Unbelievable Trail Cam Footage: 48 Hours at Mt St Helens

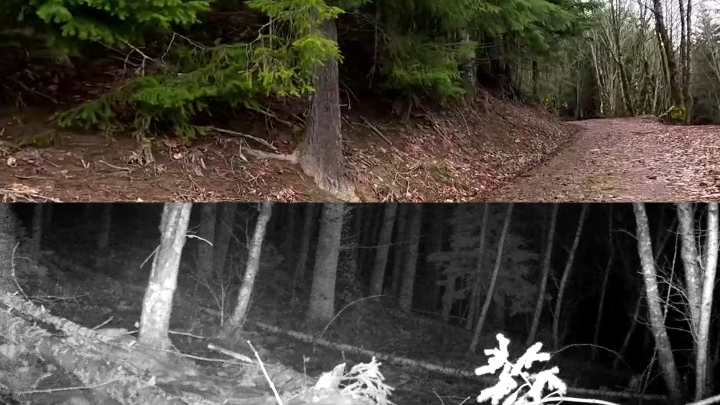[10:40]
But they were both pointed in the same direction.
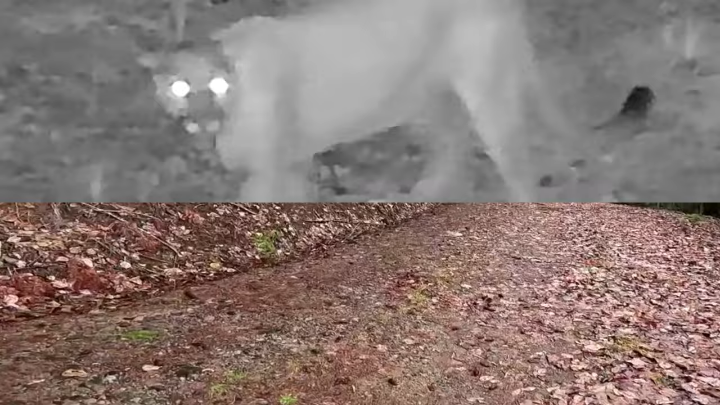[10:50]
And so Sean looks up, and right up there, this mountain lion was waiting and checking us out right there.
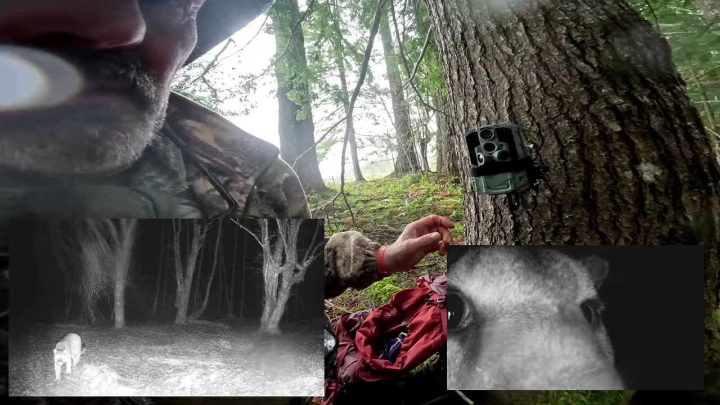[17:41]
I've just got, I turned it on and I'm using Velcro double-sided tape to, it still works, to keep it closed. So we'll see what this one brings here in 2-3 weeks.